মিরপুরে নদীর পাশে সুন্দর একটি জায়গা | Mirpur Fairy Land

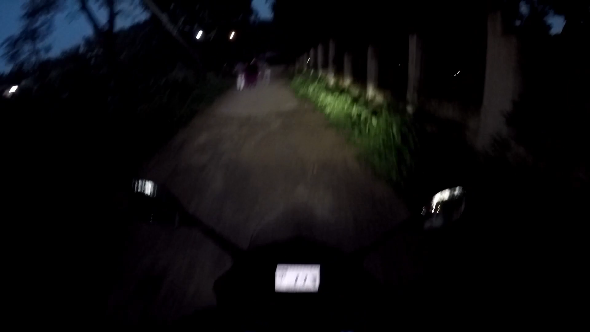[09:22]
পার্কিংয়ের জন্য আর কি টাকাটা দেয় আর পার্সন হিসেবে 20 টাকা করে নেয় সো বেসিক্যালি যেহেতু আমাদের এখানে লোকটা ছিল না আমরা বিনা পয়সায় ঘুরলাম এখন আমরা বাসার দিকে যাব এটা হচ্ছে বেরিবাদের রাস্তাটা